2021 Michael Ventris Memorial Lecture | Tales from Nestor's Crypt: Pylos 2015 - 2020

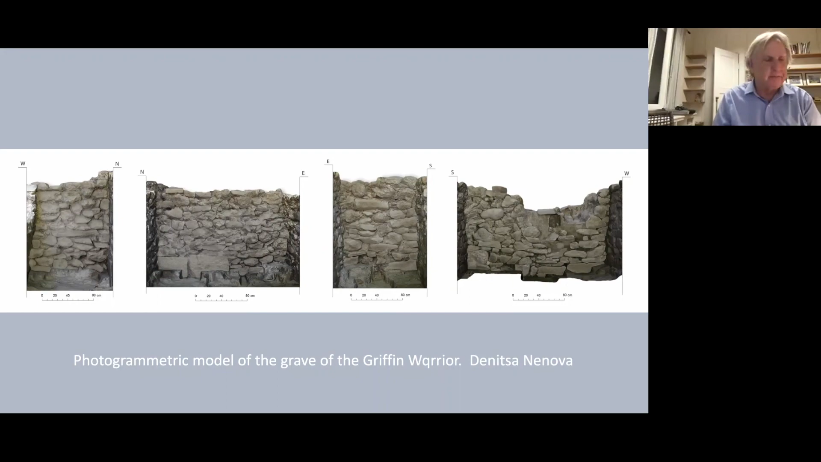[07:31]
Wooden beams would not have been necessary in this grave because the shaft of the grave was not intentionally filled with earth after deposition of the corpse.
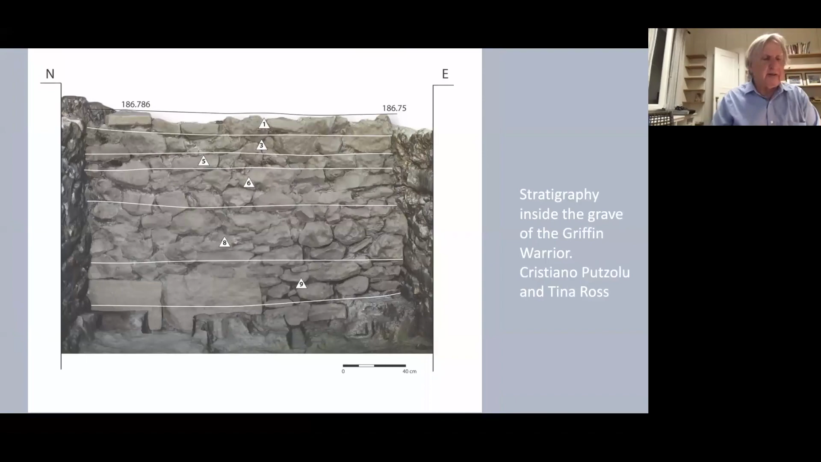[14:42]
And then at the bottom of level nine, we reached through excavation, the burial deposits itself.